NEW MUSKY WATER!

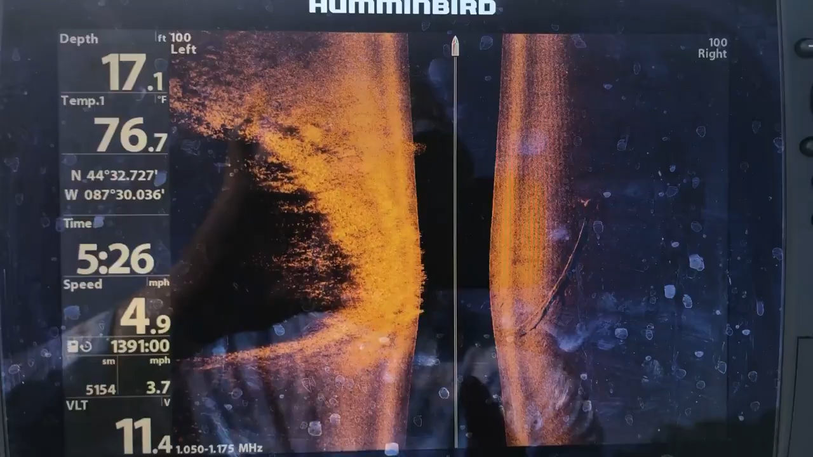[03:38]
On screen: depth 17.1 ft, water 76.7°F, speed 4.9 mph
knew this weed bed was coming but if you look at this okay there's a big tree or something that's sunk in here and if you
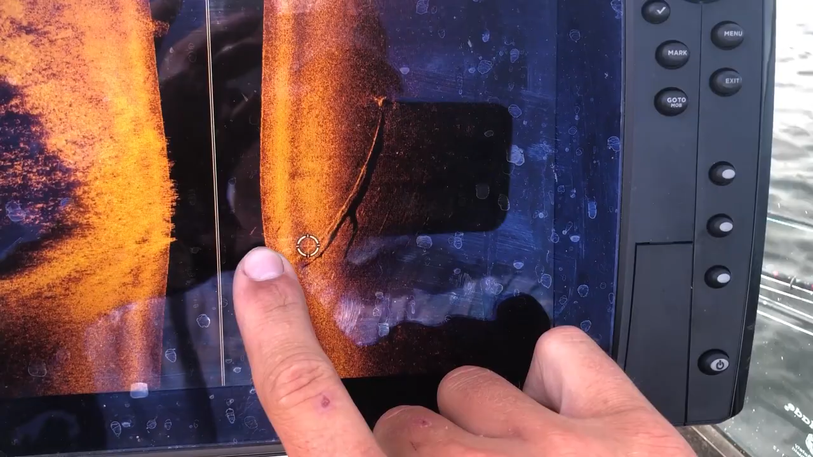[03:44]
look at this mark actually drove right over top of it we'll zoom in here to me this looks
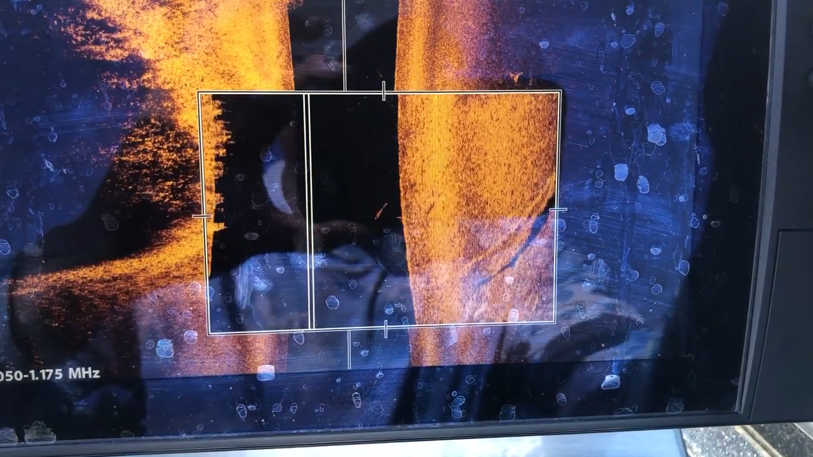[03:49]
like either a big pike or a muskie you can almost see the larger tail here in the
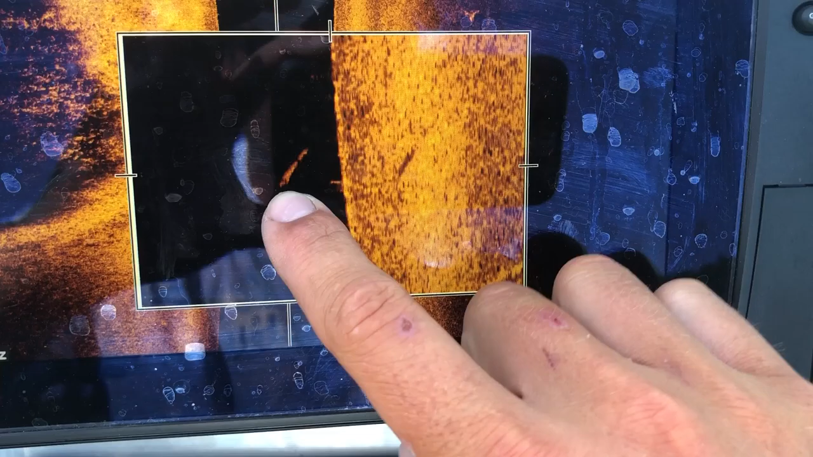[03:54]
back and then you've got your shadow here obviously so this is your actual fish then this is the shadow cast
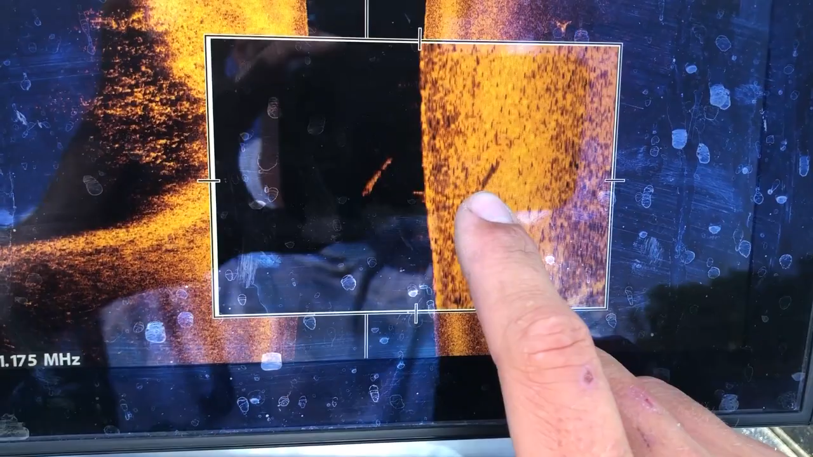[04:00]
so the distance between this mark and this mark is how far the fish is off the bottom but that's kind of cool that gives me
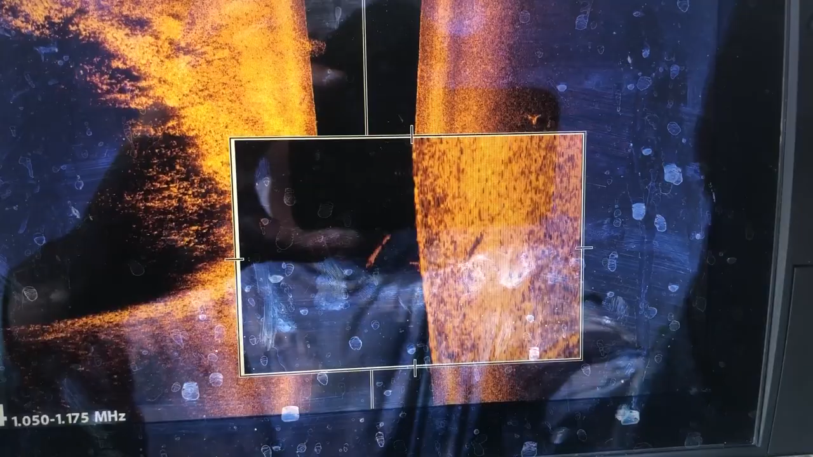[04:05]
some hope besides the four other boats that are fishing here that
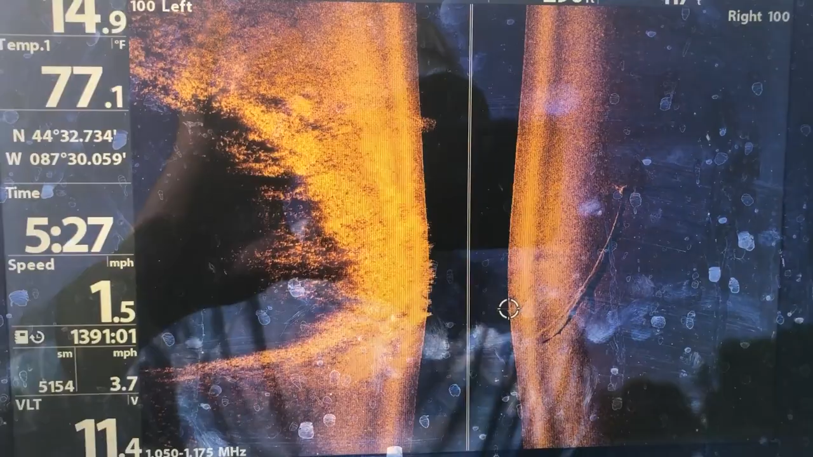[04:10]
On screen: water 77.1°F, speed 1.5 mph
there's actually muskies here but that's really cool that I think is a muskie on side imaging so that fish
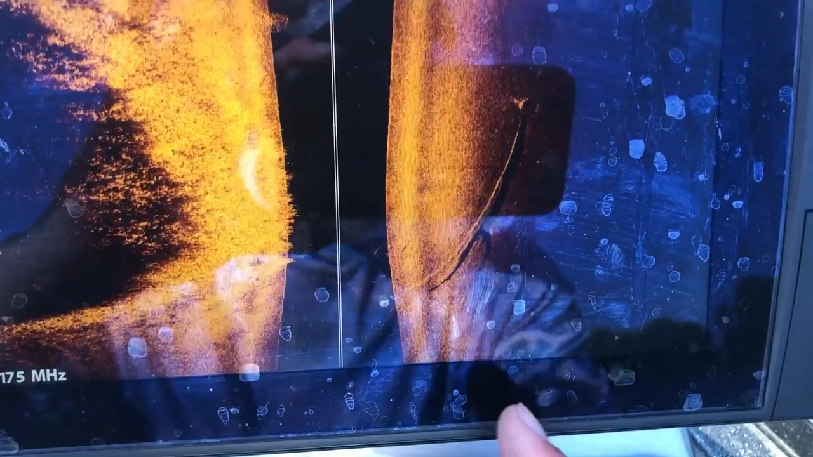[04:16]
is probably that was about 13 13 14 feet down is right off this point so that fish is down a little bit so we have to fish rubber or fish a little deeper
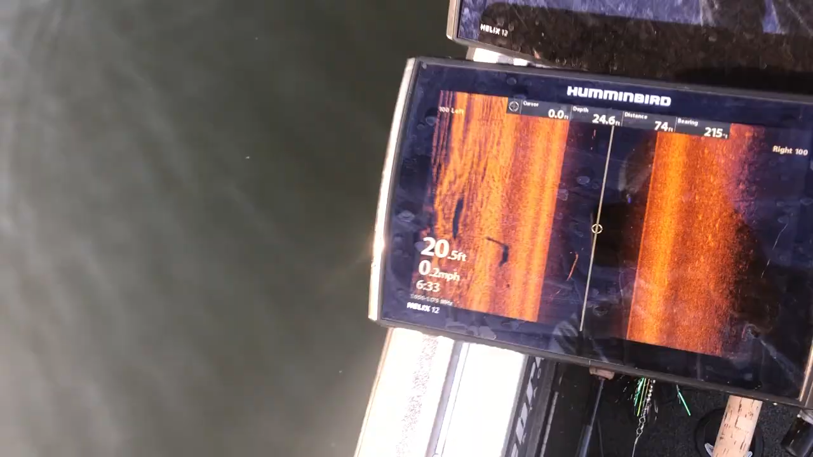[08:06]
On screen: speed 0.2 mph
All right, so if you look here, you can see the fish.
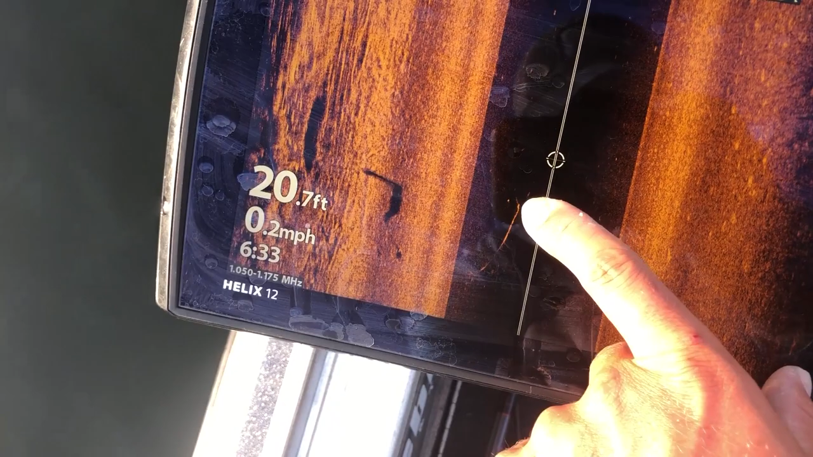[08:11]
On screen: depth 20.7 ft, speed 0.2 mph
Okay, there's the fish itself. This little mark here is actually my tube in front of the fish.
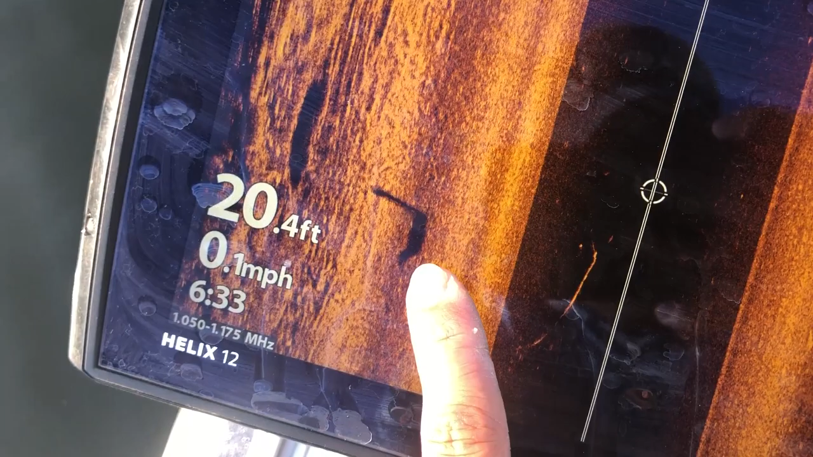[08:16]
On screen: depth 20.4 ft, speed 0.1 mph
And here's the shadow from the fish. So you can see how far off the bottom that fish really was. I was in 20 feet of water at the time.
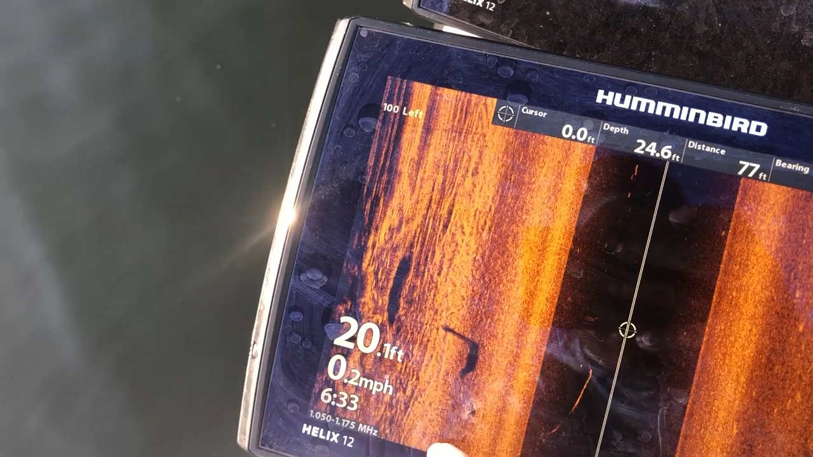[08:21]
On screen: speed 0.2 mph
You can kind of see the edge of this weed line or grass is right there.
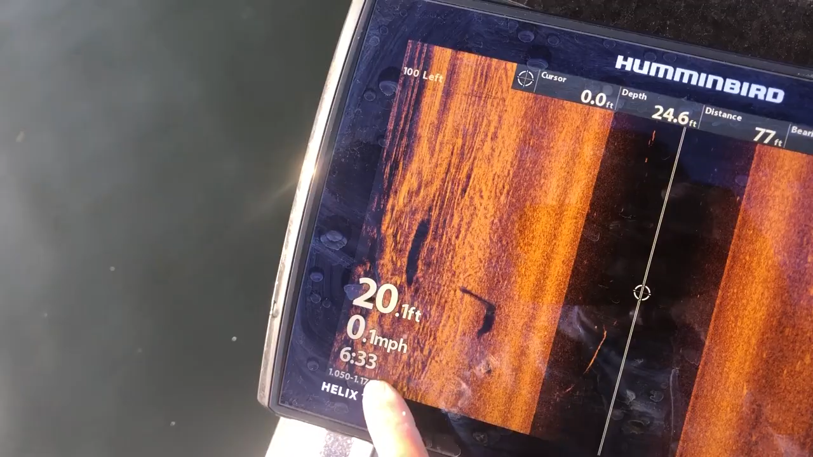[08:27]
On screen: speed 0.1 mph
But just making my way around the lake, honestly, this has been really cool.
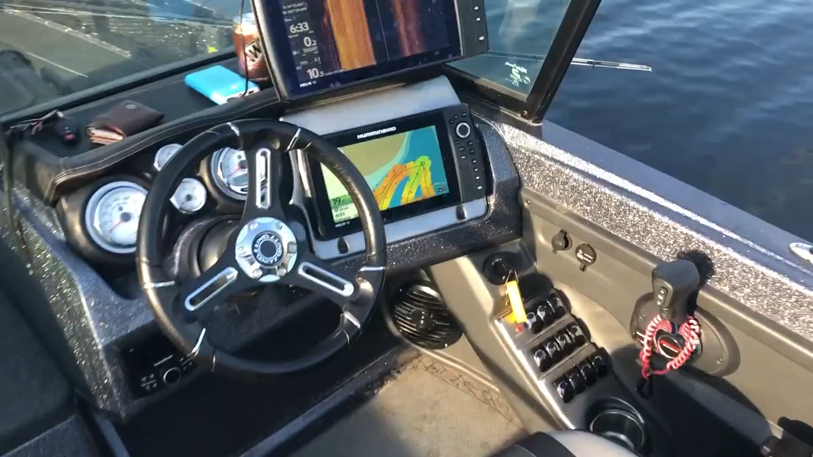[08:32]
If you look at the auto chart, I haven't spent, you know, I guess I've been here for an hour and a half.
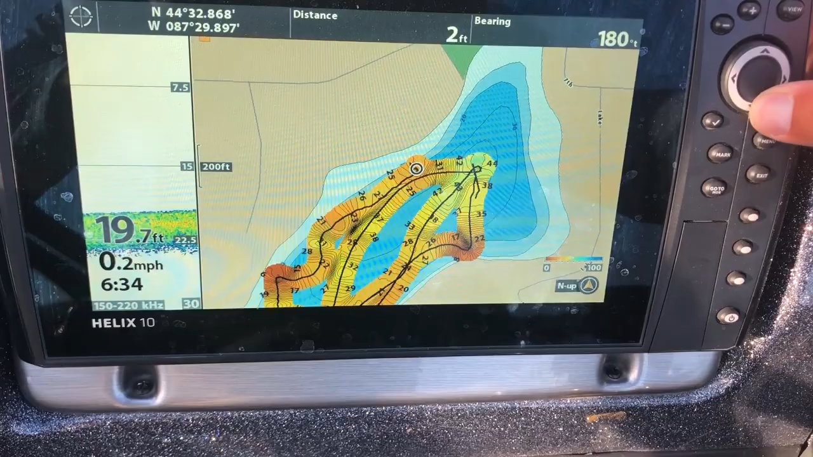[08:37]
And you can see how much of this lake I've already charted.
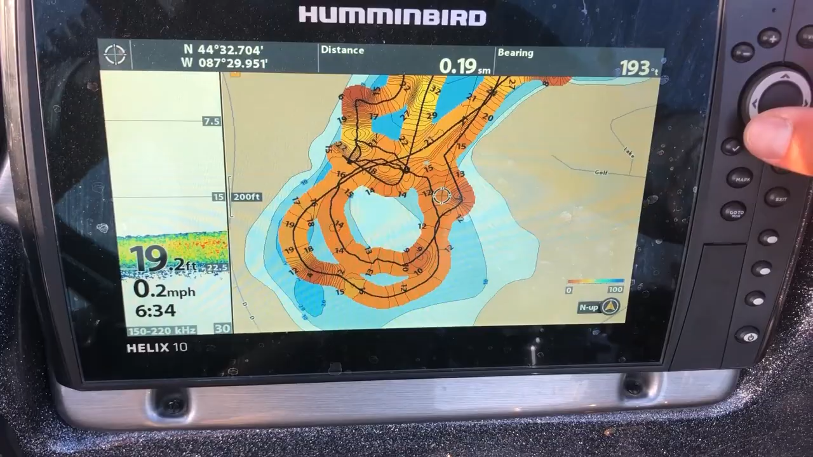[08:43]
On screen: depth 19.2 ft, speed 0.2 mph
It's pretty awesome. So auto chart live, huge, huge feature to have.
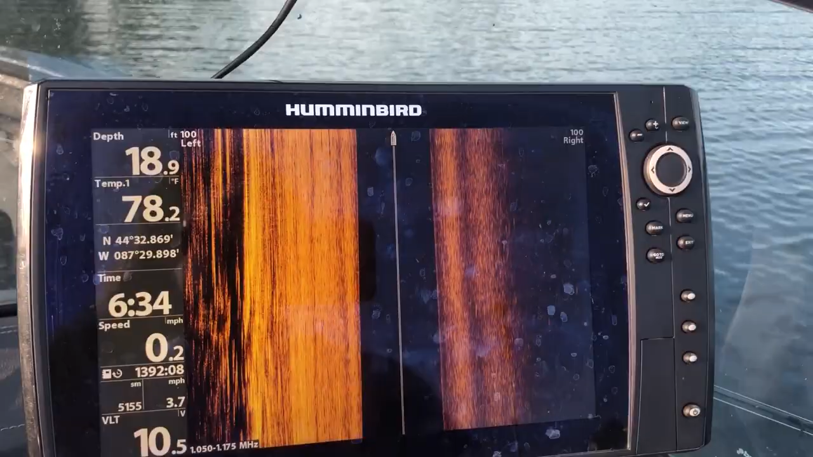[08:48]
On screen: depth 18.9 ft, water 78.2°F, speed 0.2 mph
Hummingbird mega imaging, obviously super important. And wow, that was really cool.
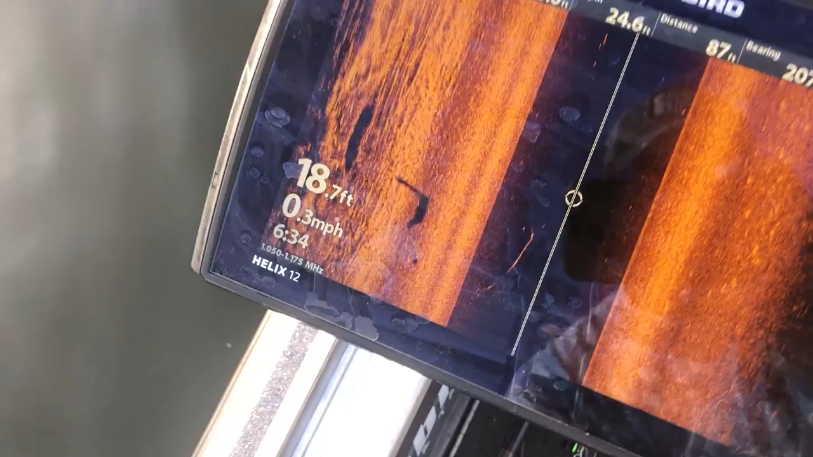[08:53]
On screen: depth 18.7 ft, speed 0.3 mph
That is what a side imaging fall looks like.